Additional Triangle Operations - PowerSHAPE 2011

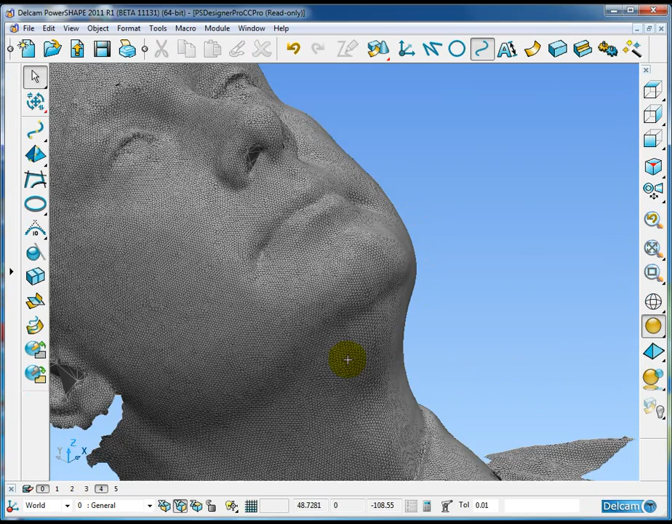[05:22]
And then I'm going to turn on level four. Where I've got a different mesh.
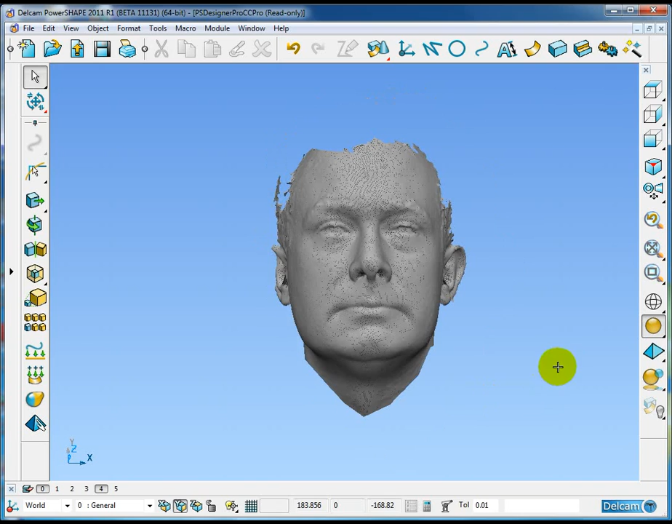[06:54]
If I also turn on level five where I have some surface data.